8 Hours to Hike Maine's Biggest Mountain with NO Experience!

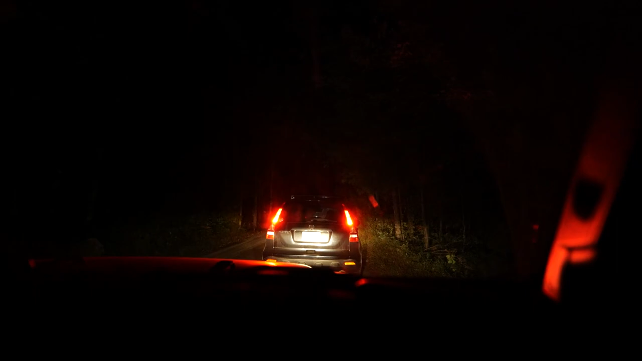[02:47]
So from the campground that we were staying at, to Baxter State Park was only a 25-minute drive to that front gate, so we made it right at 5 a.m.
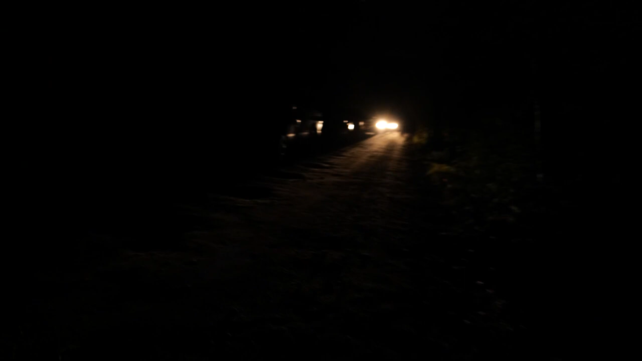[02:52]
The problem is a whole lot of other people had that same idea.